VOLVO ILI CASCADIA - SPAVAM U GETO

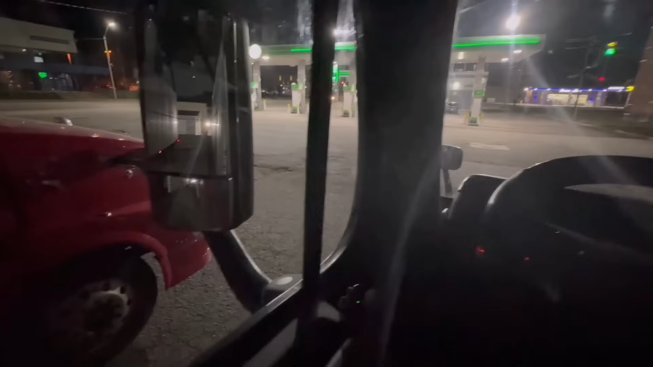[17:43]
Šta je dobro što sam u Detroitu, u gradu gde slabo ima truck stopova i sve to, a našao sam parking, ja ovdje istovaram u ovoj kompaniji tu, evo gde sam našao parking, preko puta ima za par kamiona.